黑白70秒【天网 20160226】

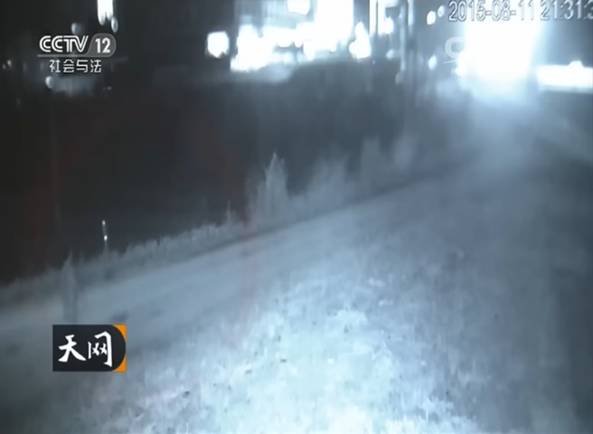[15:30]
警方将监控画面的时间点继续向前推移在九点三十分左右的监控画面中一个可疑的人影进入了警方的视线走路很慢那种样子因为她是一个人也不是跟别人聊天她是慢悠悠的这样走来走去
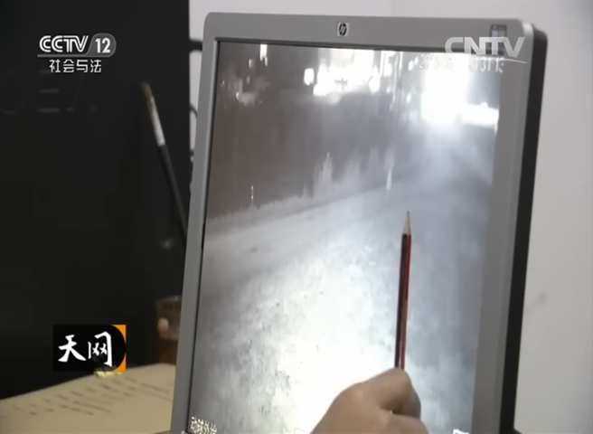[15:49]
现在是九点多吗九点半二三十一分她这个说女被害人先往这边走就是到这个案发出现场这个是嫌疑对象
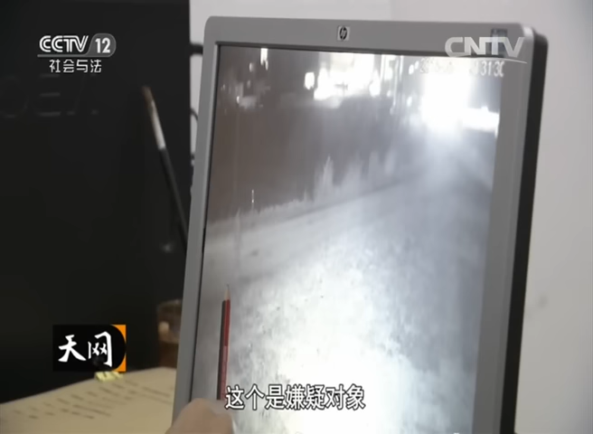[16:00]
你看就是现在她是刚才她是往这边走现在她是往这边走就跟在这个女被害人的后面这个人跟刚才那个方
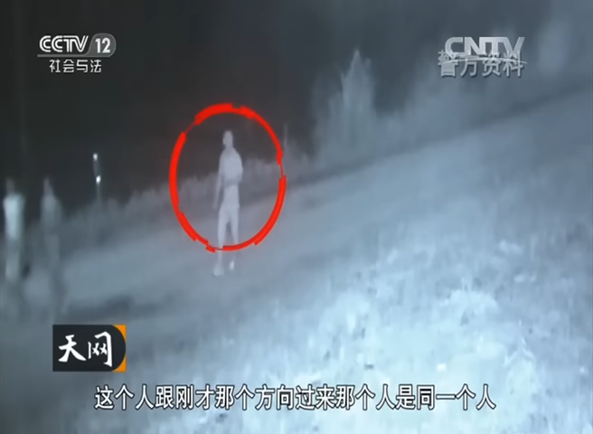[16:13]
向过来的那个男子是同一个人你看这个就是男被害人
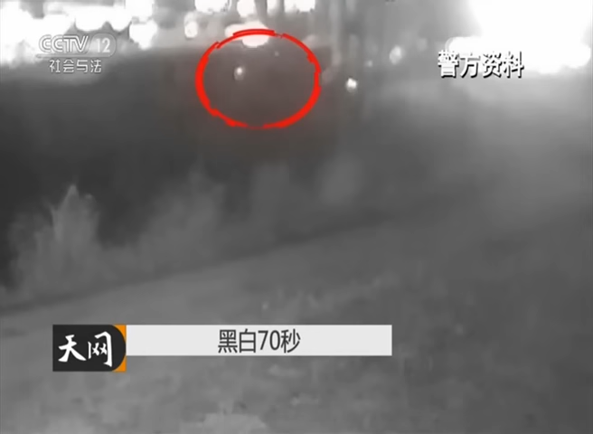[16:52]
九点三十三分画面上漆黑一片的工棚突然亮起了两块白光
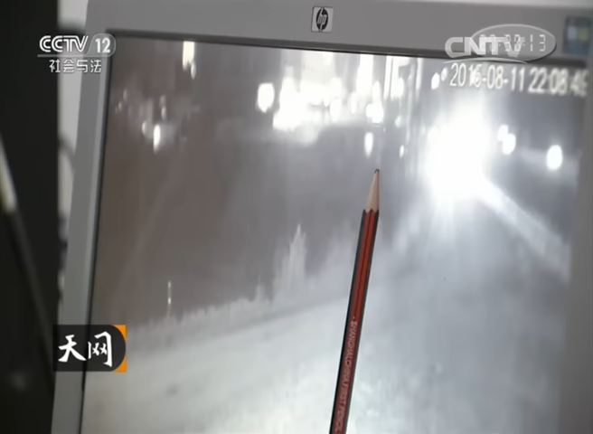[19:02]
进去了黑影进去了要很细心大家看得到等下你看这门关起来他因为一进去没有移会没有移会就发生打斗你看门关起来了没有灯光了吗这门关起来了现在肯定是在里面发生打斗
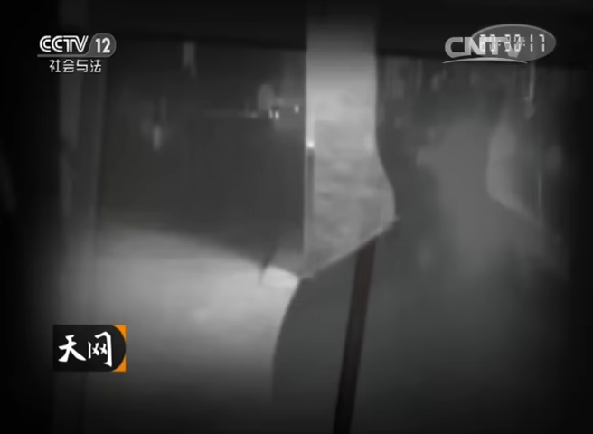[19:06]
而这个开门的人应该是那名在现场附近徘徊的可疑男子这个发现也印证了警方先前的猜测这名男子具有重大作案嫌疑